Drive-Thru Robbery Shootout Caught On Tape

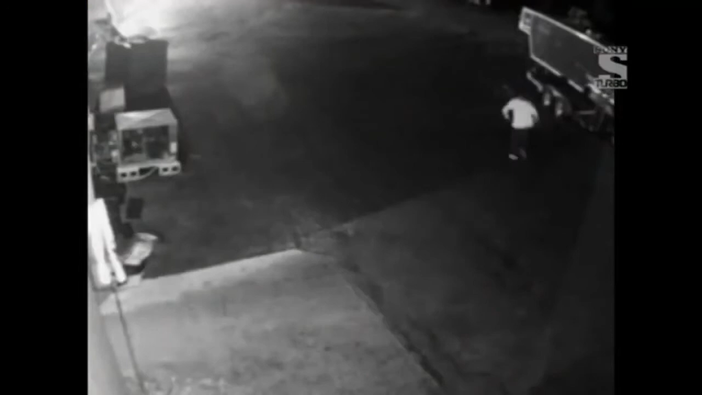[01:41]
Incredibly, Hahn isn't hit. And just as remarkable, neither is Edwards.